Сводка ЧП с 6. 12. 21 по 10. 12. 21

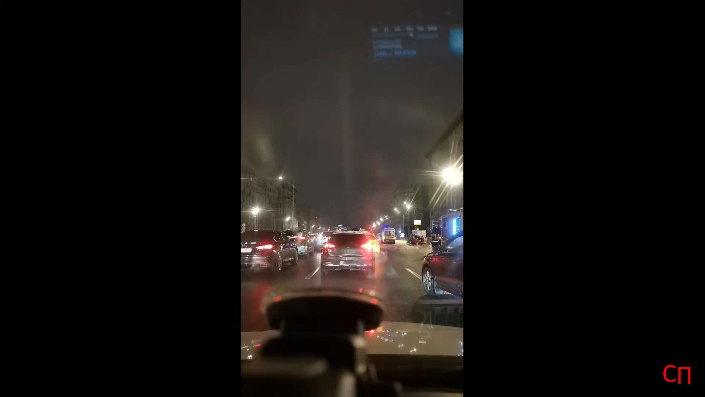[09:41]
В результате столкновения травмы получил один человек. На месте ДТП работали оперативные службы, сотрудники ГИБДД, пожарный расчет и специалисты службы дорожного патруля. В результате ДТП при движении в сторону области скопилась автомобильная пробка. Обстоятельства ДТП предстоит установить сотрудникам госавтоинспекции.